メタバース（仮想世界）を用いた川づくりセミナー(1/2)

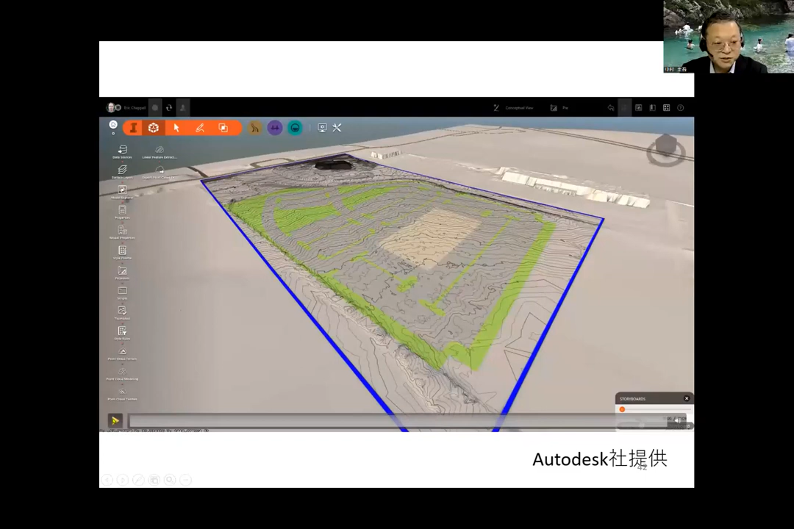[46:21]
車場の地形を自動設計している例ですね地形からこういった地形を切り出すというのは結構大変
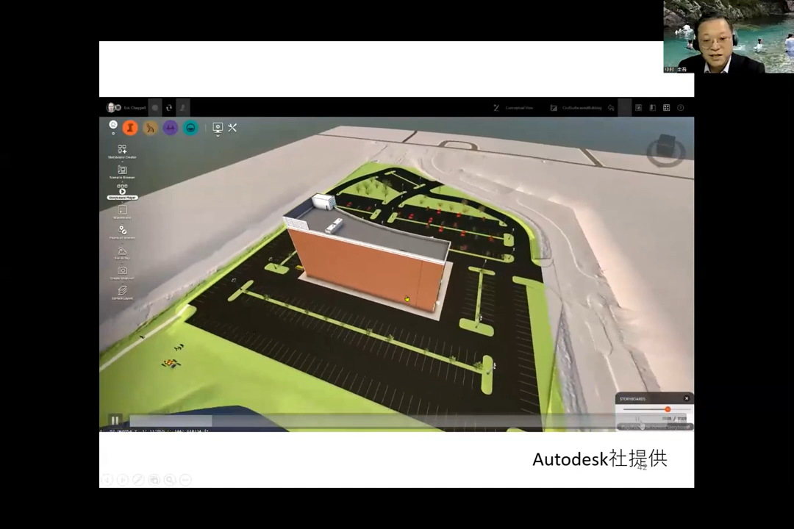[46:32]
な作業だったんですけれどもこういうような条件を与えるこういう形
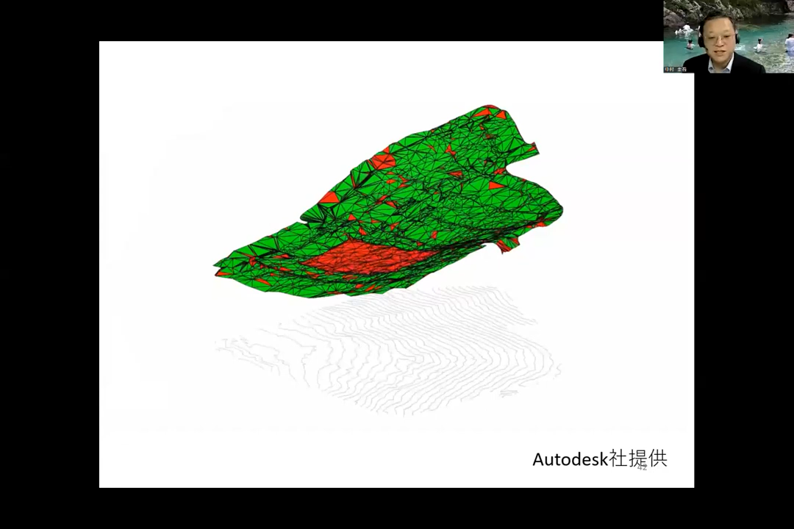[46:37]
で平地を作ってくれというと自動でAIがですねこういう平地を作ってくれますグレーディングしてくれるんですねこういった技術がどんどんできてきています
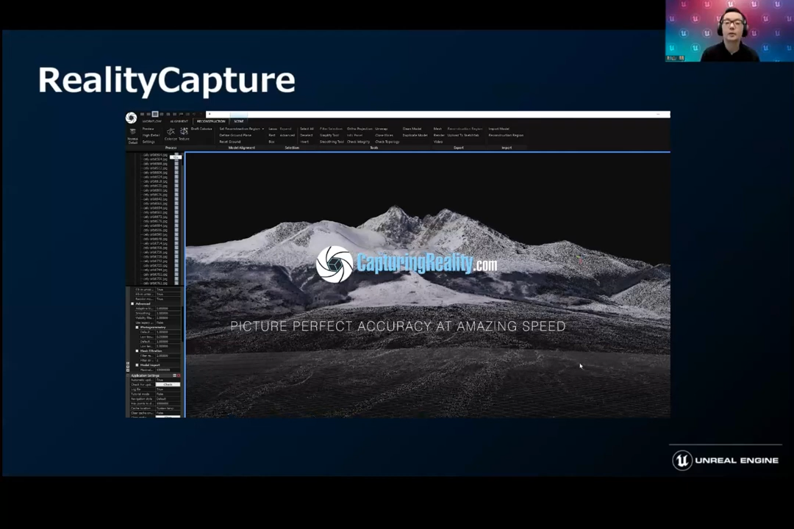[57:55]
リアリティキャプチャーですねもしかしたら
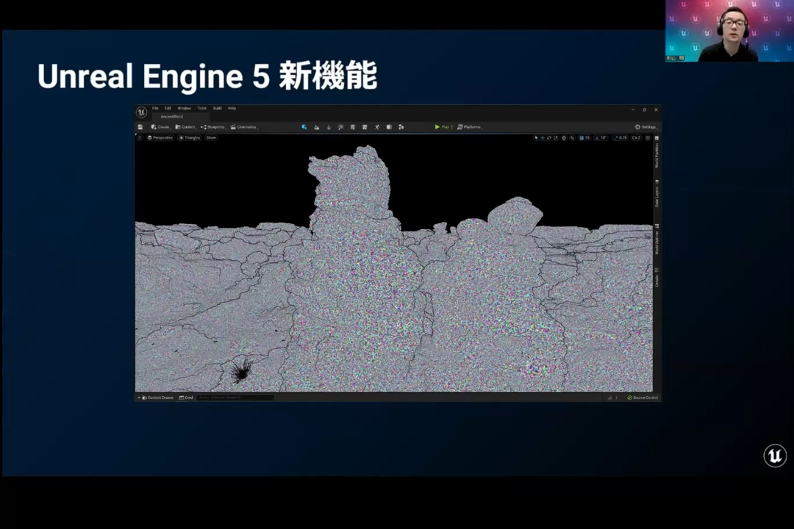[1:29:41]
ディテールを保ったまま表示することができますカメラが近づけばこのポリゴンという細かい分割されているものがですね